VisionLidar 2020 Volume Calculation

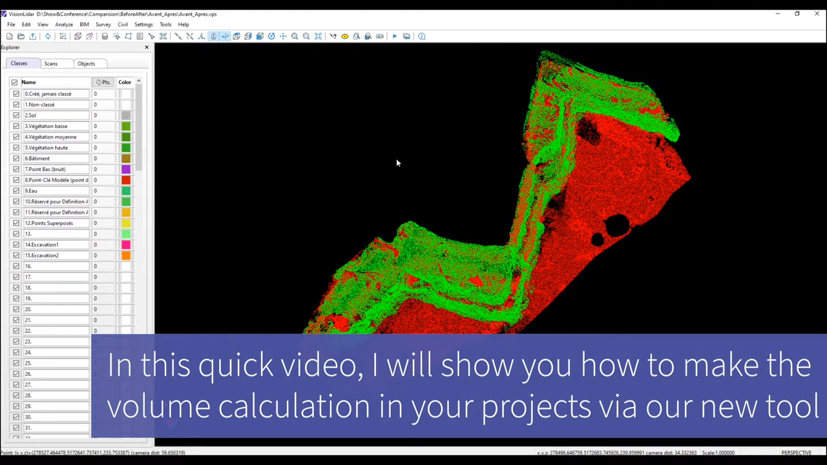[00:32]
I will show you how to make volume calculation in your projects via our new tool, Volume Computation,
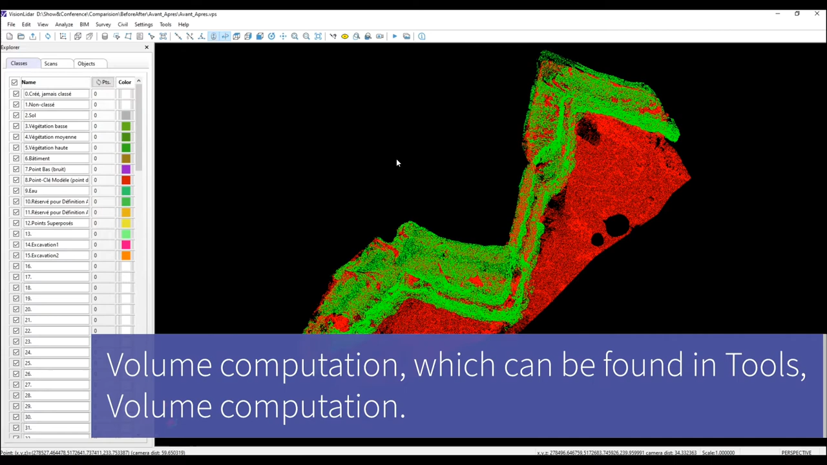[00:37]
which can be found in Tools, Volume Computation. You have the option to do the volume computation with two scans or with one scan.
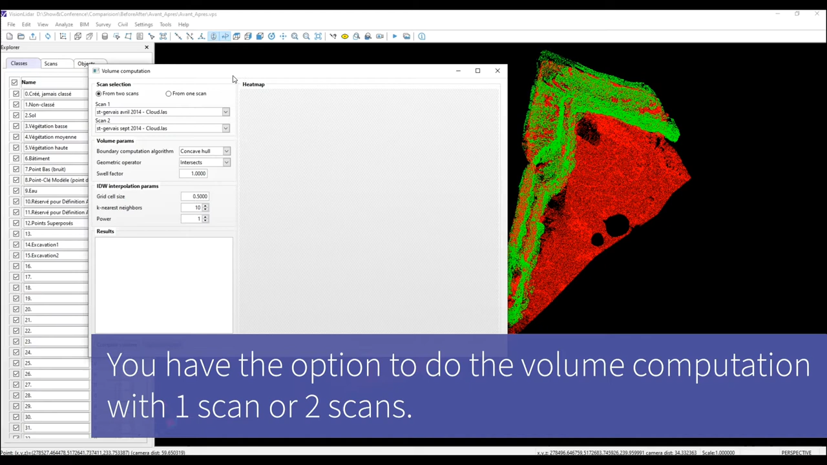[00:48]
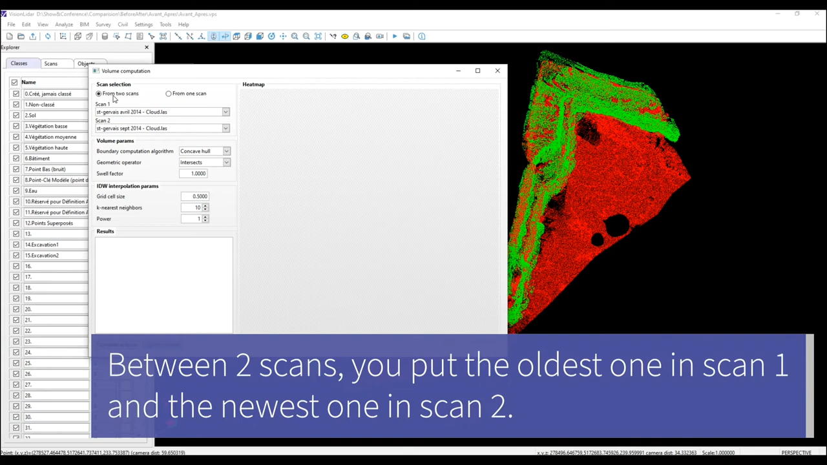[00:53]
When you select between two scans, you put the oldest one in scan 1 and the newest one in scan 2. Then, in Volume Parameters,
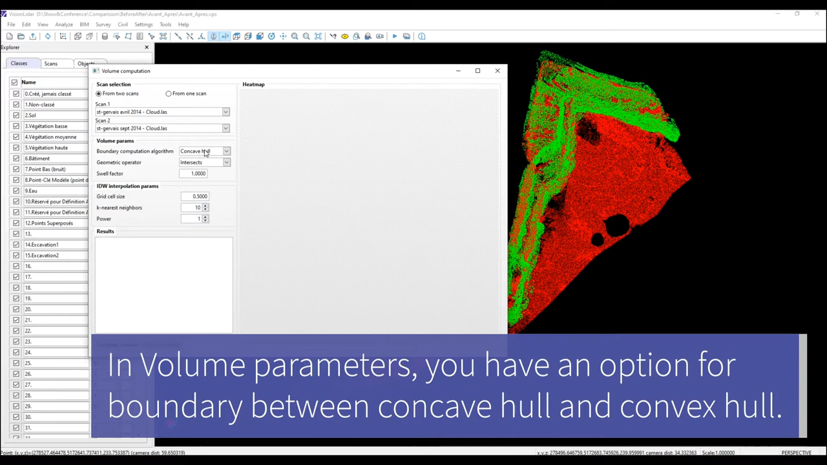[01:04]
you have an option for boundary between Concave Hull and Convex Hull. When Concave is selected, the outline will be drawn as close as possible to the point cloud following the edges.
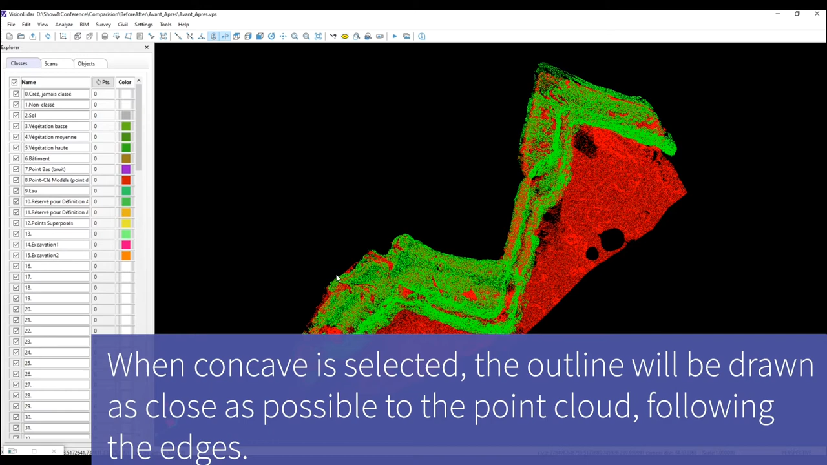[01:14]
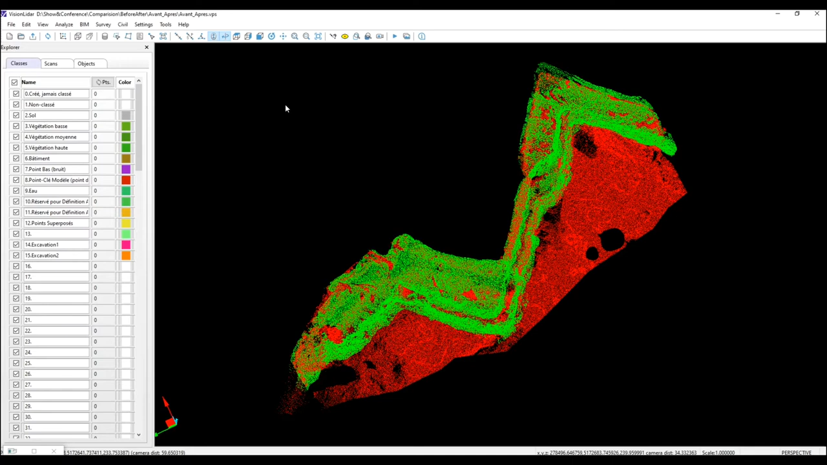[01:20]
When you select Convex Hull, the software will link the extremities together, like this and like this.
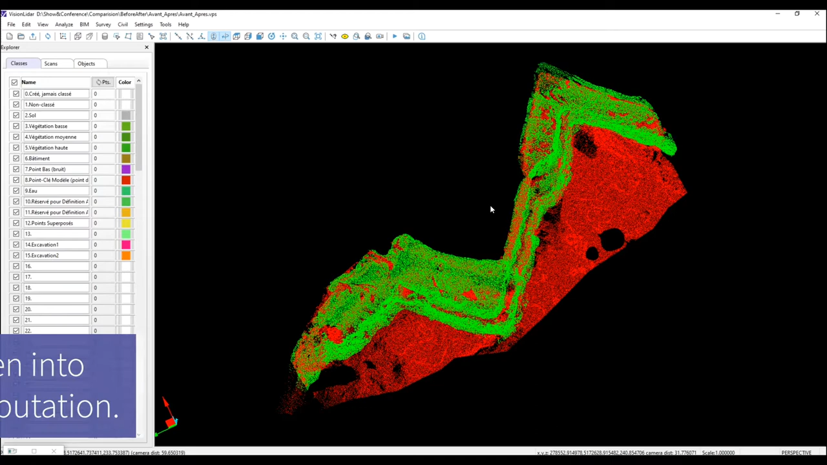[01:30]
So, all those empty spaces will be taken into consideration for volume computation.
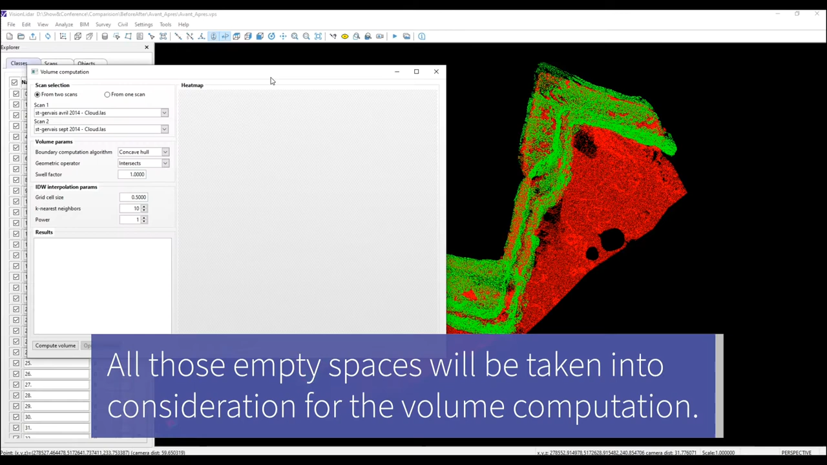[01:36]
Then, you have the Geometric Operator.
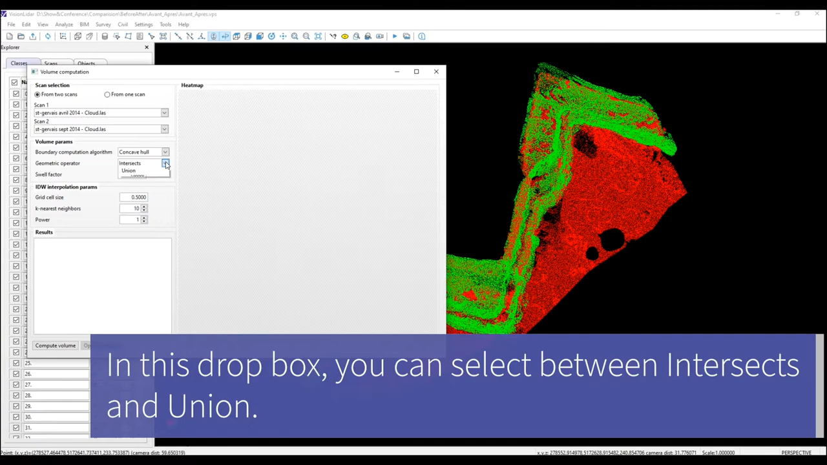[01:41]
Basically, in this drop box, you can select between Intersects and Union. Intersects means we will calculate the volume at the intersection of
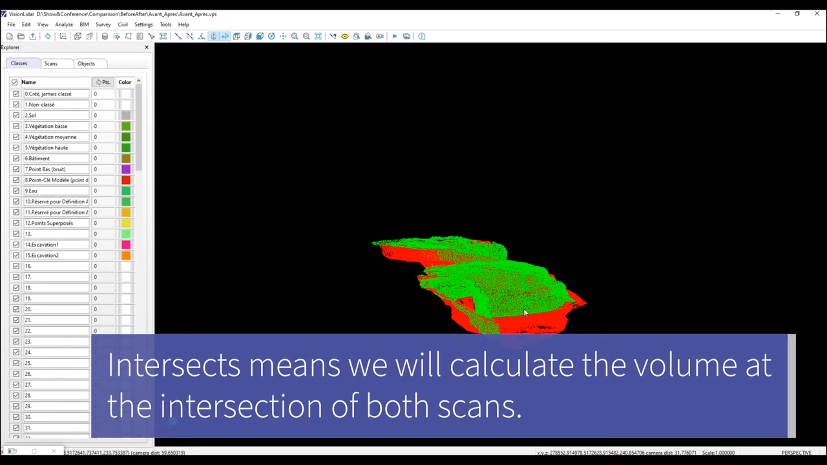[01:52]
both scans for everything which is located between the green and red. Otherwise, Union will calculate the volume on both scans together.
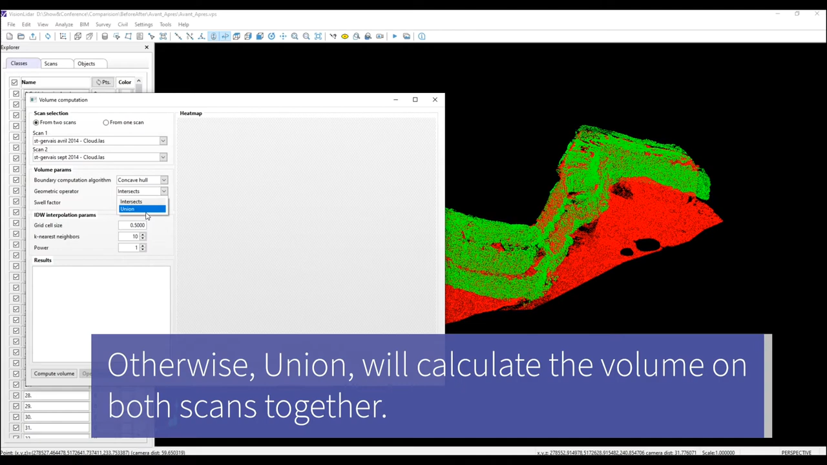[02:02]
Then, we have the Swell Factor.
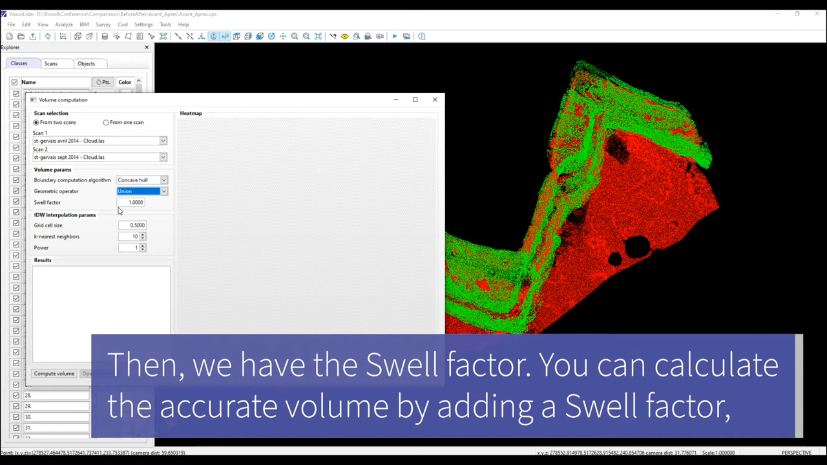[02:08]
With this, you can calculate the accurate volume by adding a Swell Factor, which will take into consideration the compression of the materials. For example, if you are building a road, you can use the Swell Factor to calculate the exact amount of material required to fill a hole.
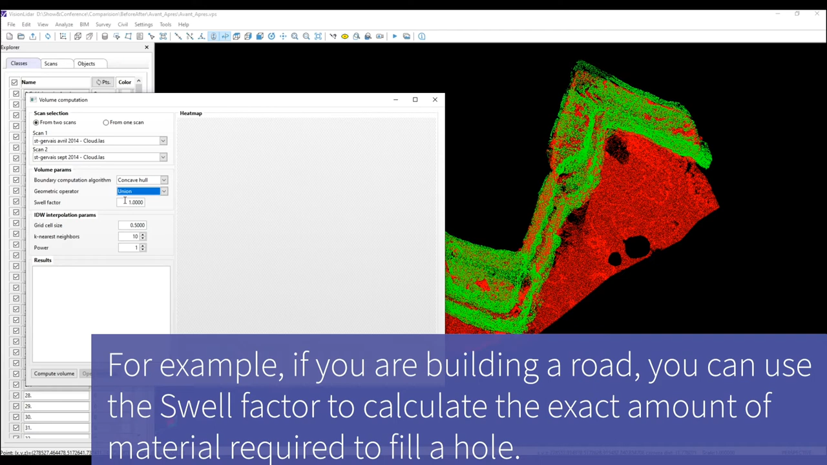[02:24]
Then, we go to Interpolation Parameters.
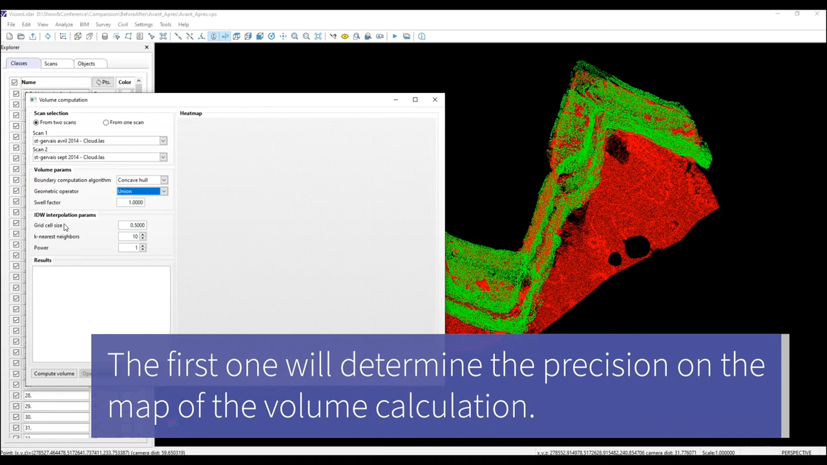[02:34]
The first one will determine the precision on the map of the volume calculation.
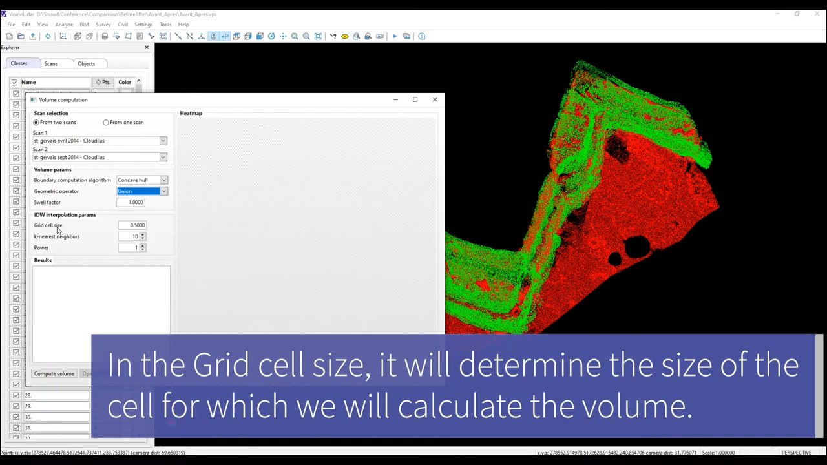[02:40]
So, in the grid cell size, it will determine the size of the cell for which we will calculate the volume. For this example, we will take 10 cm. The k nearest neighbors is used to determine the number of points to take for the interpolation.
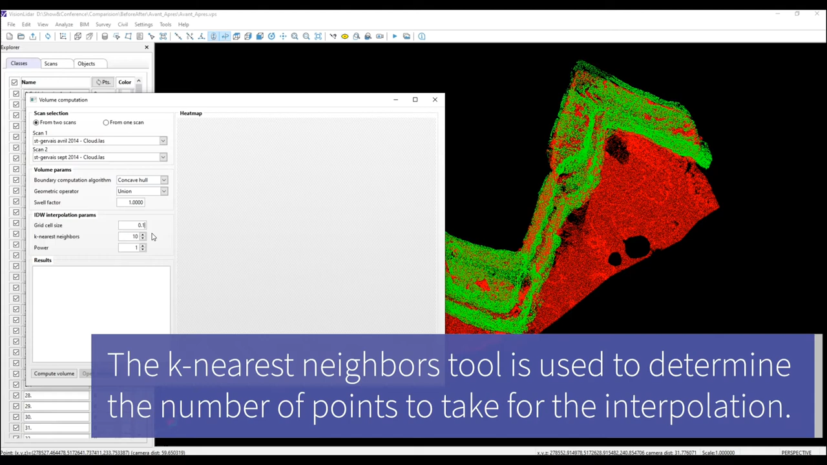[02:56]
In this example, we will take the 10 nearest points when we will do the interpolation.